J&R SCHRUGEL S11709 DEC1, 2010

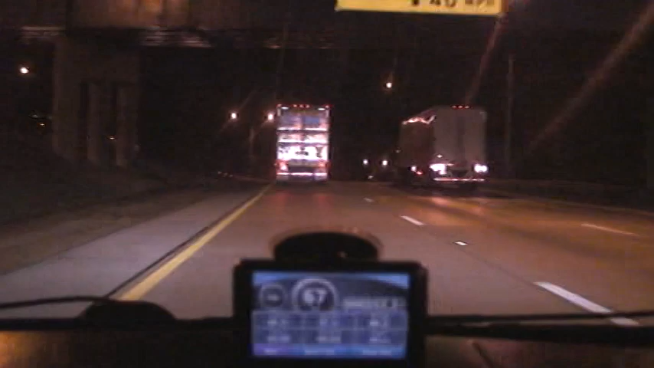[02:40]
So, and he's hitting this thing at about 67 miles an hour. That is pretty fast. There's a lot of rollovers here. You look at all those skid marks in the pavement. Here he is putting the brakes on. And you get yourself into a jackknife situation putting the brakes on in a curve like that, depending on the conditions.
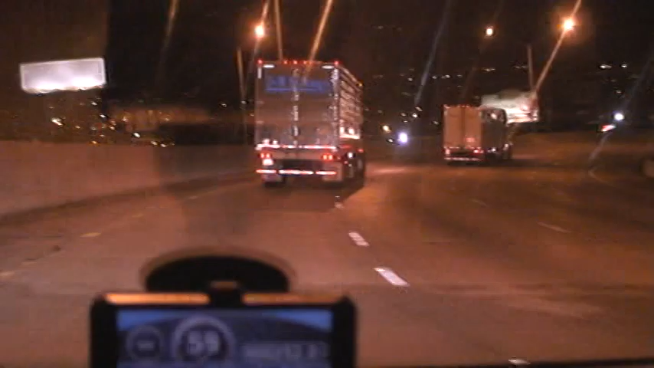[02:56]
You might get some uneven braking and so forth.